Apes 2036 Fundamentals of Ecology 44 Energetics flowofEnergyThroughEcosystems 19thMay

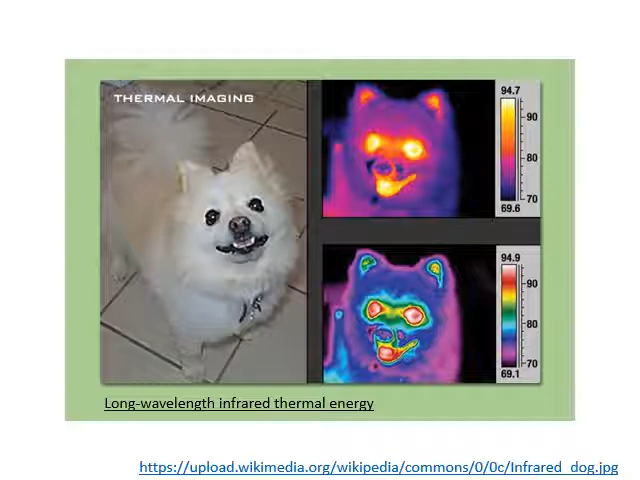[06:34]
And you can make an image of that here, this poor little poodle. His fur is quite cool, you can see, but his mouth and his eyes and his ears are warmer. He's emitting more longwave radiation through his mouth than he is through his fur.